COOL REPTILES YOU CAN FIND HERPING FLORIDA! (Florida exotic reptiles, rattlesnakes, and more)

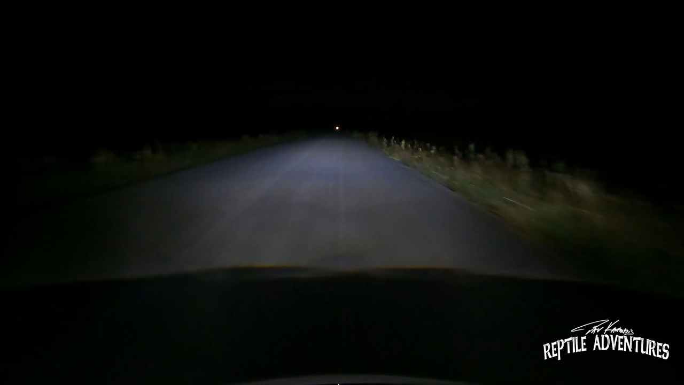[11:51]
So one of the best ways to see a lot of really cool herps down here in Florida is to road cruise at night. Chances are, those snakes are either gonna be crossing these roads or they're just gonna be sitting on it absorbing that heat. Hopefully, we're gonna see a lot of really cool snakes crossing this road.